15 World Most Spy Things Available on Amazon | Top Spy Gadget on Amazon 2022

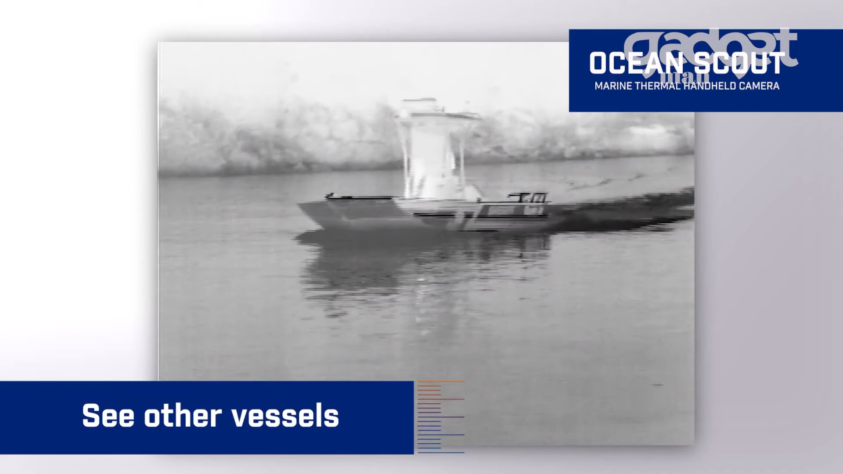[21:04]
With thermal imaging, you can see other vessels, land, rocks and debris, and people or pets overboard in total darkness.